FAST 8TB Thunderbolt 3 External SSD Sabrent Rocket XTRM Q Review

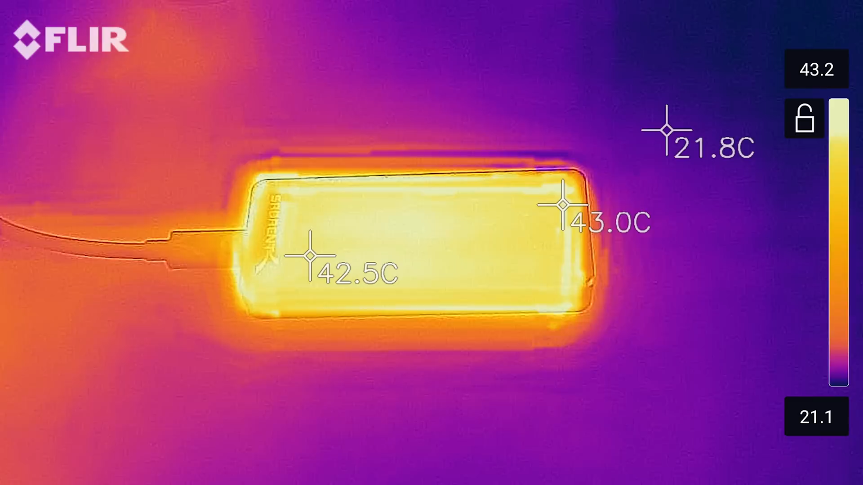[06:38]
Now SSDs, all the NVMe SSDs do get hot. You'll see a lot of manufacturers using thermal pads and heatsinks on top of them.
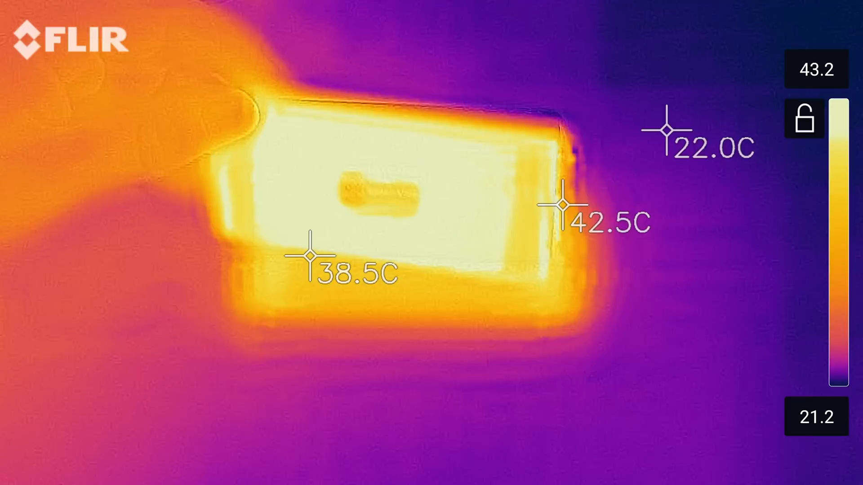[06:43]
And this, basically the case, is an external huge heatsink.
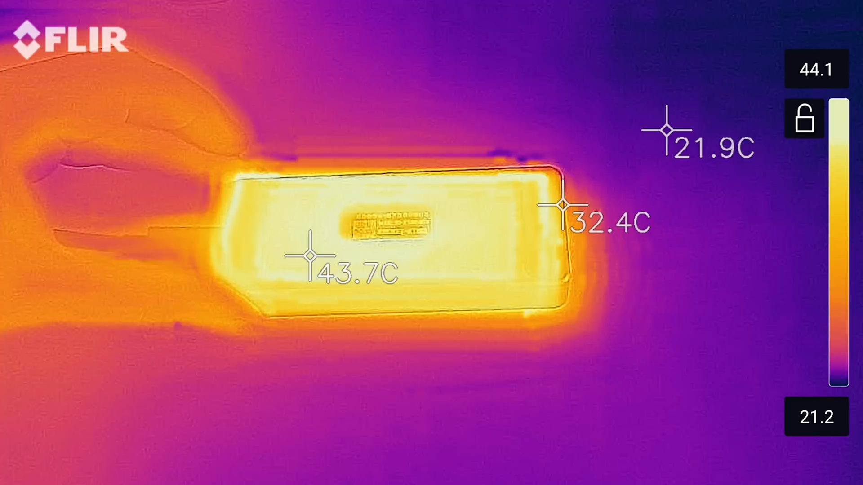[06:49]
So it's dissipating that heat very well. And it's maintaining around 1.5 to 1.6.
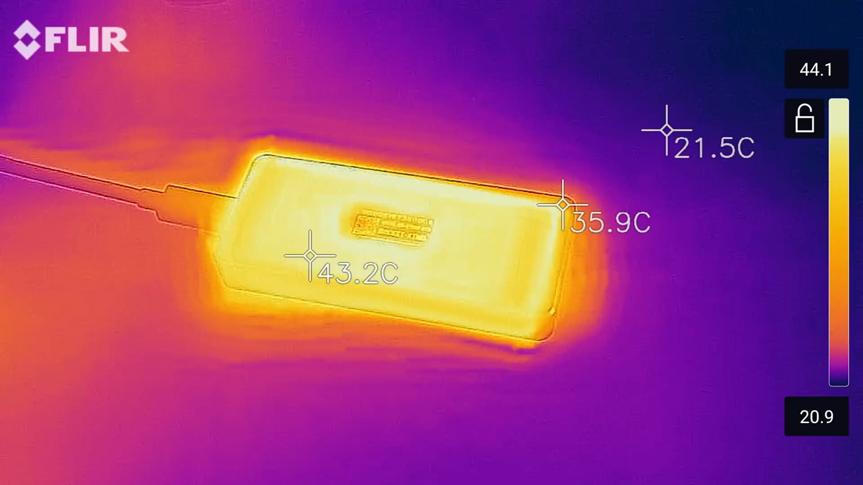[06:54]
You can see there. So that's very quick. Okay. So now in my few days of using this drive, it's still hard to believe that I'm holding right here in my hand, eight terabytes of data.